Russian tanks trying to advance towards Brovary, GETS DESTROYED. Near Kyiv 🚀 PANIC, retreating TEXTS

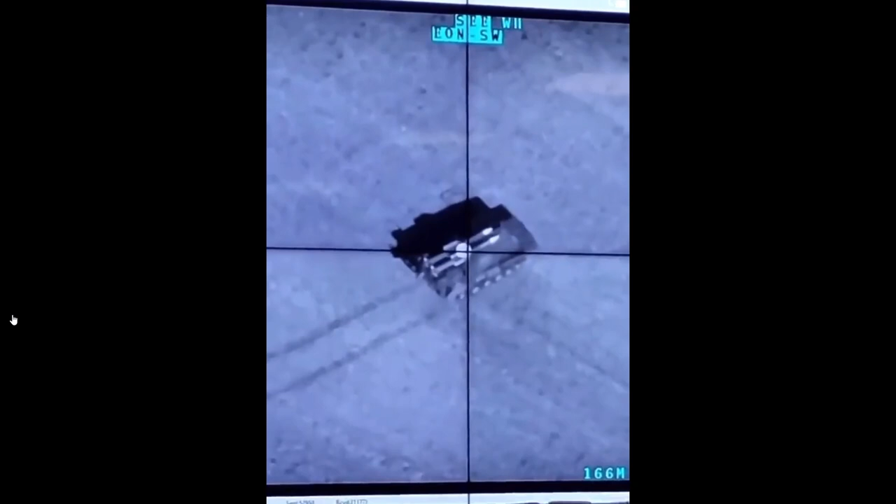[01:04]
Какой-то нестанавливает. Где-то Немёта, по-танкову. Байрактары!
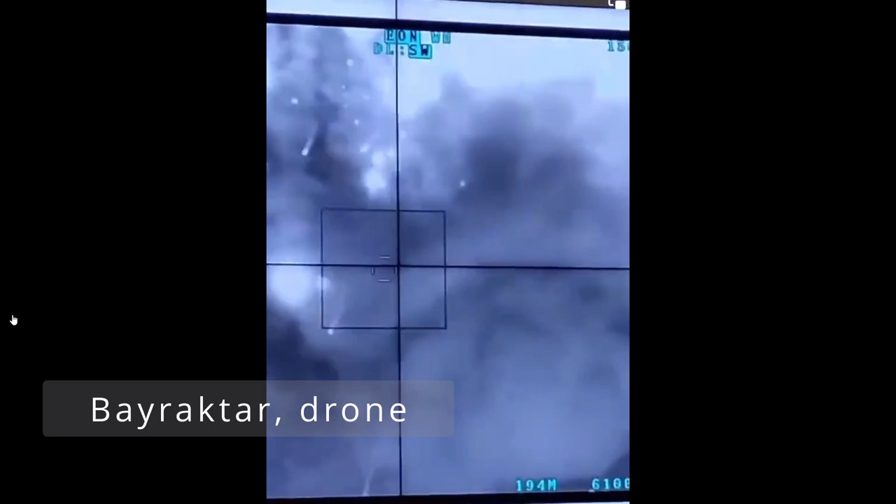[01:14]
Это у нас было пол-гнепрозладное. Байрактар!